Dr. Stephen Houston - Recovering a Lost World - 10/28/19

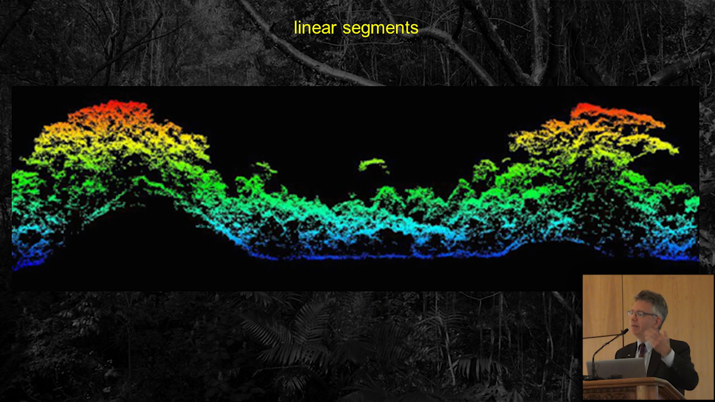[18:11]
And eventually in that darkest blue, that lapis lazuli color, it's meeting the earth. That's what interests you. And by means of figuring out how these things might articulate, we can be left with this kind of view of a completely jungle girded landscape.
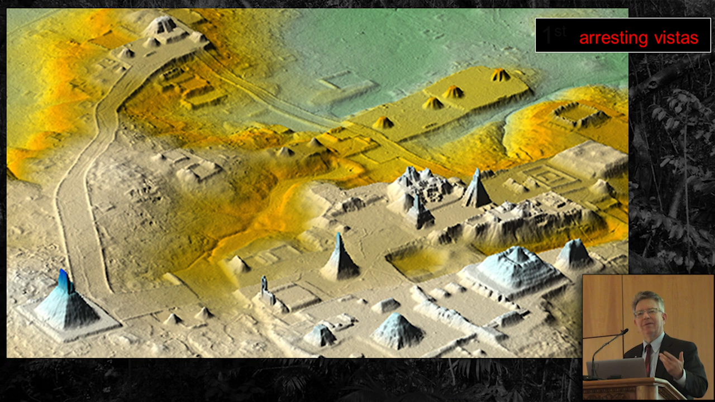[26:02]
But the first is quite simply that arresting vision, these new vistas of how to see a landscape all at once. And think of it before the maps were simply of points and lines that you had achingly and with great struggle been able to piece together. These are now three-dimensional, connected landscapes that reveal above all relationships.
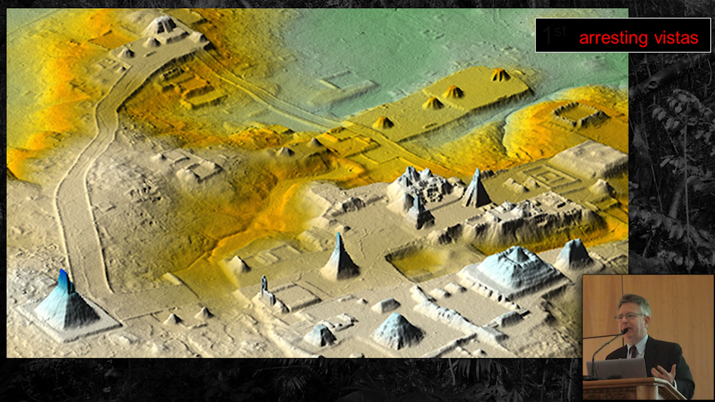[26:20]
It's all about this. Now, LIDAR also allows you with these new arresting vistas to manipulate all of those data. And believe me, they just float in a computer.
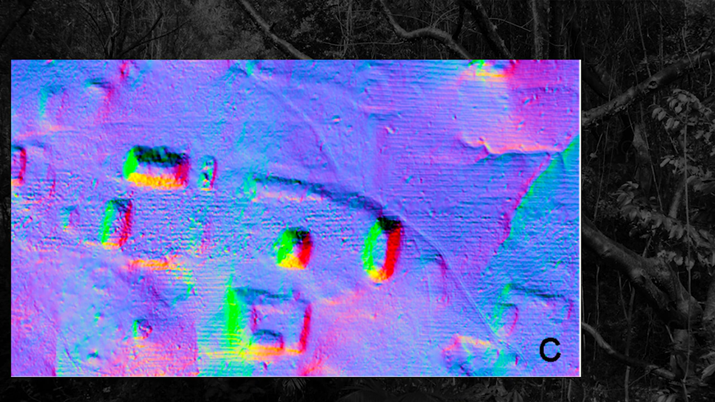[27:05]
Particularly lurid. I should equip you with black light glasses. And what it's giving you is a different feeling of that surface, a different feeling of the relationships.
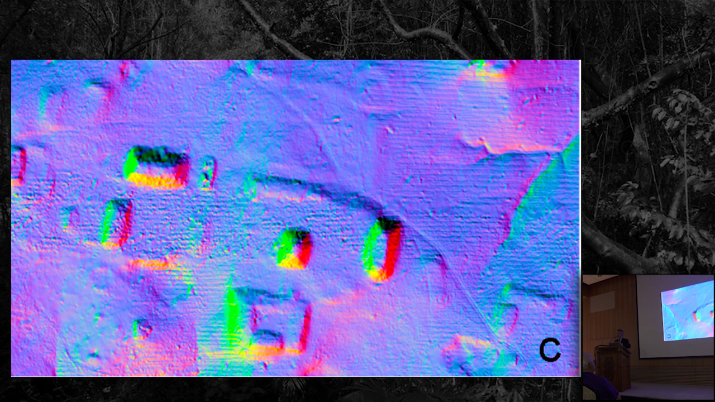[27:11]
And there are endless interrogations therefore that can take place of these data that float in the billion and the computers that are required to process these data.
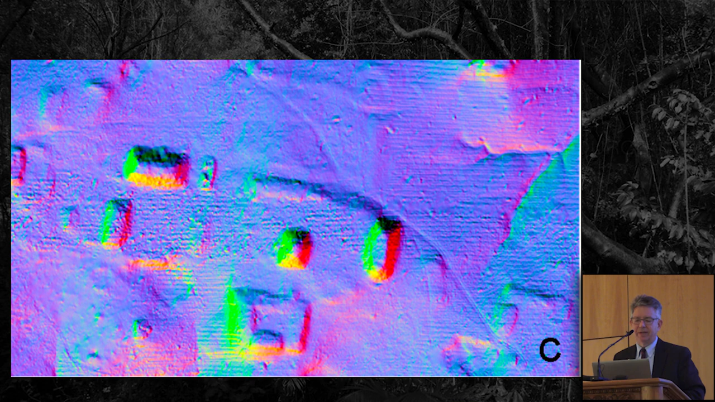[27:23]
So, new points of view. The next thing I would say and this is breathtaking is the number of people out there.